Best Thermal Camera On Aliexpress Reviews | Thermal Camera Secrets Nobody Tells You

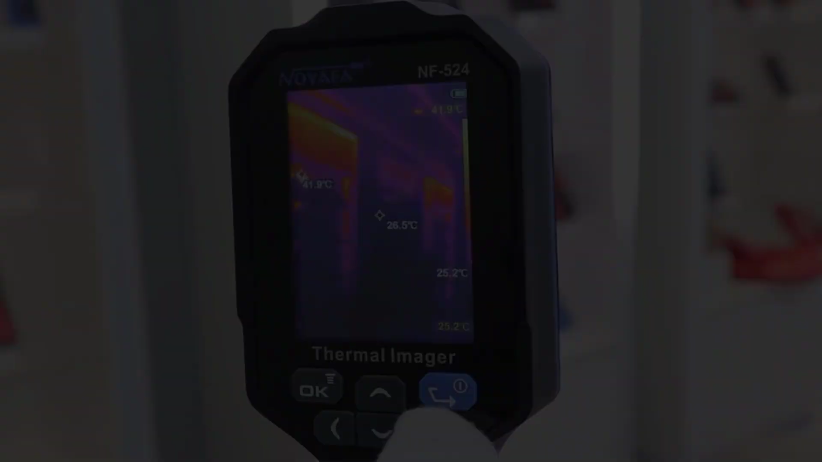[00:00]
On screen: max 41.9°C
In this video, we listed the 5 best thermal camera on AliExpress
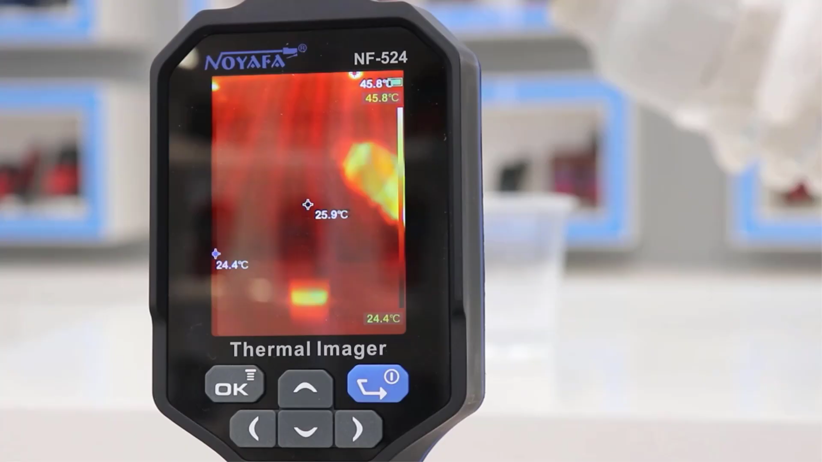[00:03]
On screen: spot 25.9°C, min 24.4°C, scale top 45.8°C, scale bottom 24.4°C
that are available on the market for their true quality. Actually, I tried to make the list based on their popularity, quality, price, durability, user opinions, and more.
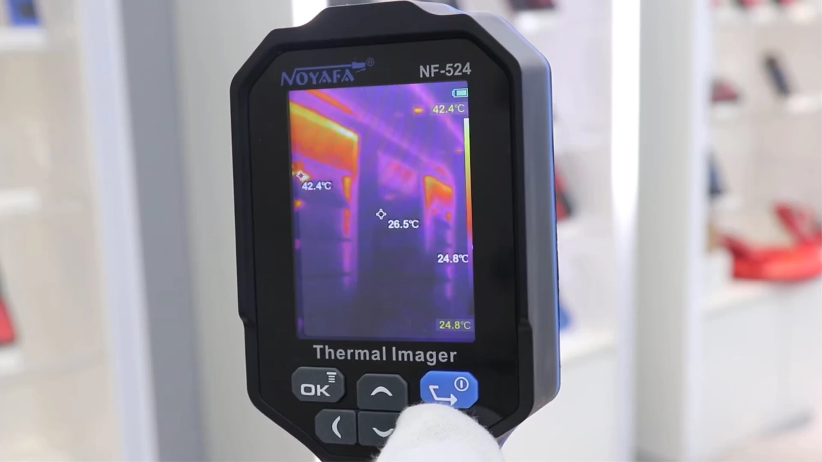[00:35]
On screen: spot 26.5°C, max 42.4°C, scale top 42.4°C, scale bottom 24.8°C
TR256B Thermal Imager is a compact handheld device designed for thermal imaging and temperature measurement,
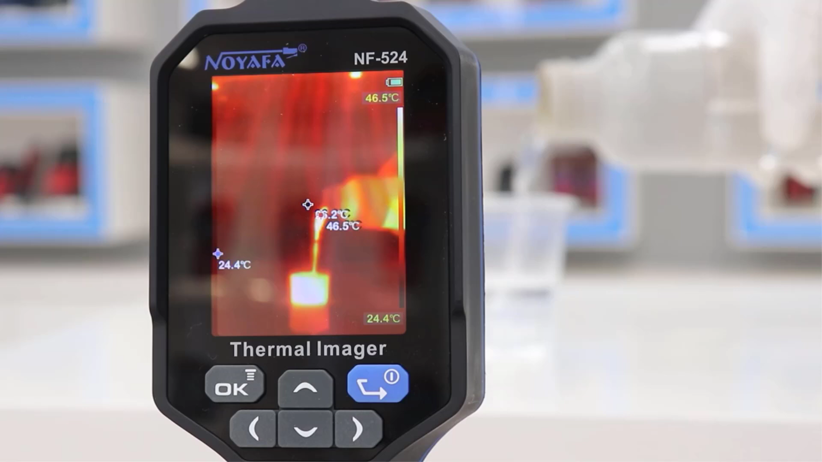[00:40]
On screen: max 46.5°C, scale top 46.5°C, scale bottom 24.4°C
featuring a display size ranging from 2.0 to 3.9 inches.
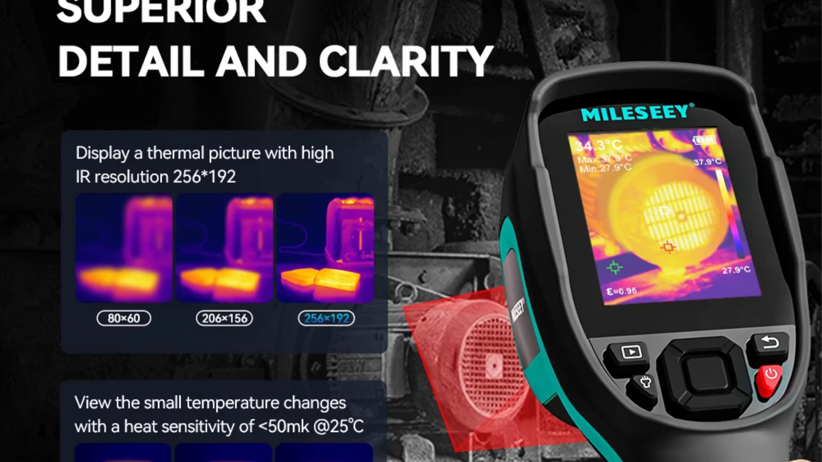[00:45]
On screen: spot 34.3°C, min 27.9°C, scale top 37.9°C, scale bottom 27.9°C
With a resolution of 256x192,
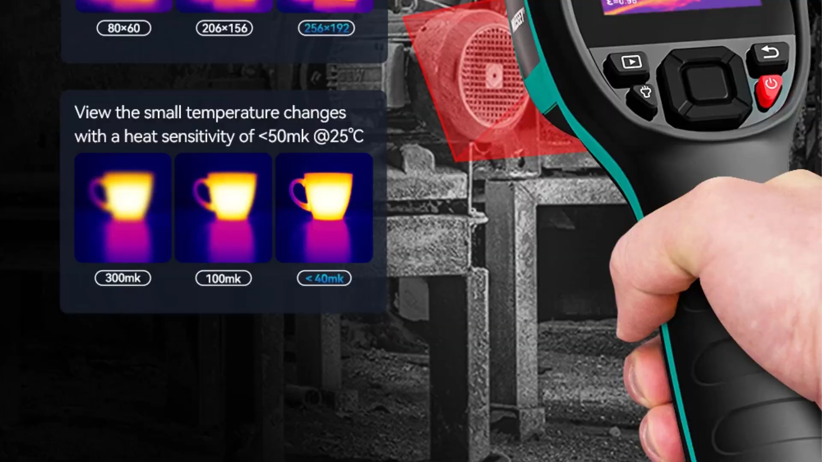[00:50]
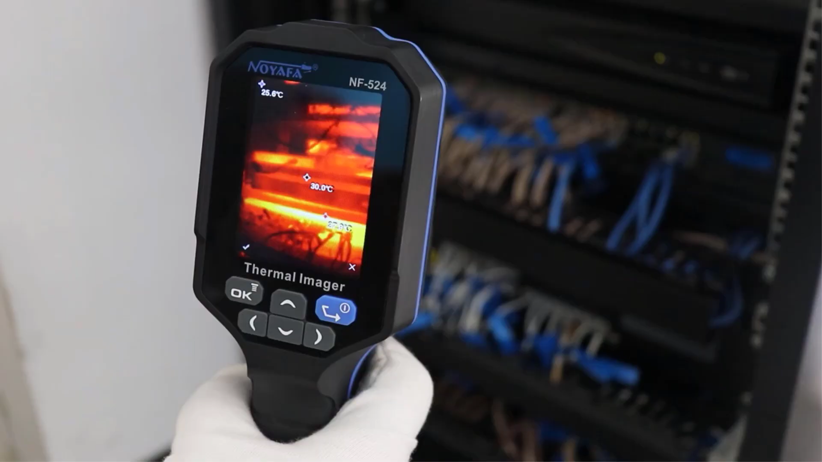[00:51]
it serves as an infrared thermometer and thermal camera, making it ideal for various applications such as repairs, PCB inspections, and pipeline detection.
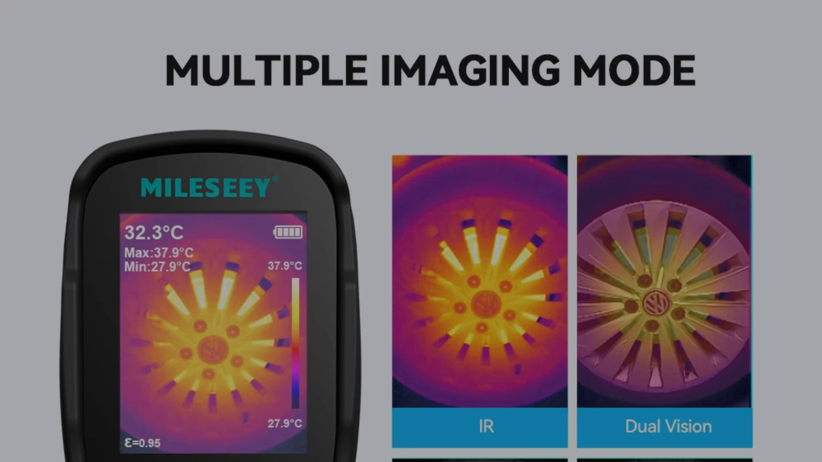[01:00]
On screen: spot 32.3°C, max 37.9°C, min 27.9°C, scale top 37.9°C, scale bottom 27.9°C
The device is CE and FCC certified and is recognized for its reliability in
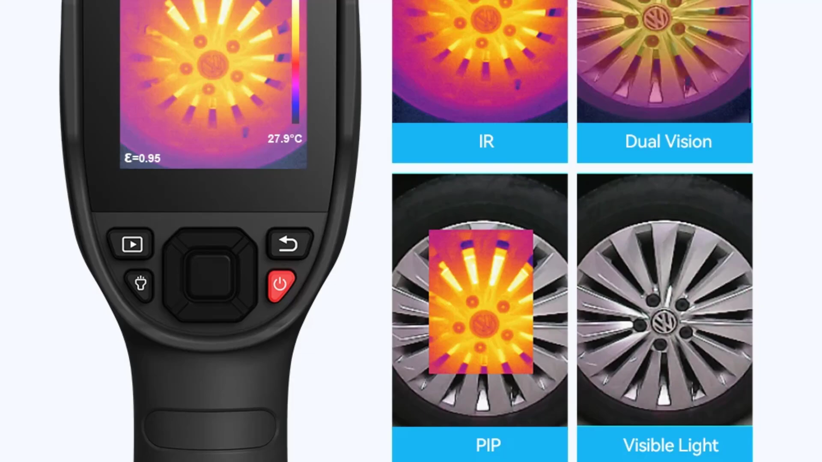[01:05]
detecting suspicious activities or reporting items of concern,
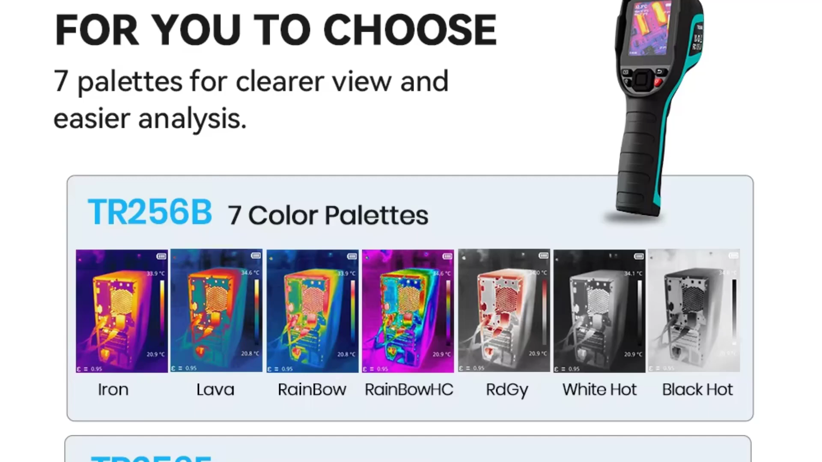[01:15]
this versatile thermal imager is essential for professionals in fields requiring precise temperature assessment.
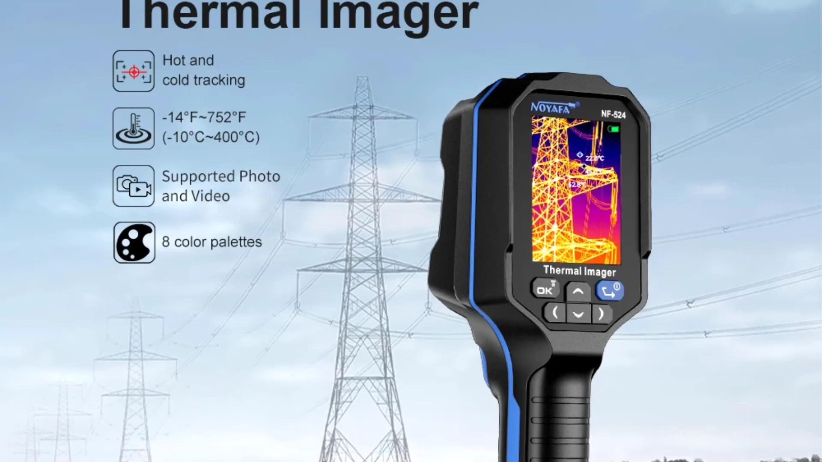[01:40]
it offers a frame rate of 25 Hz and a NETD of less than 60 mK at 25 degrees Celsius.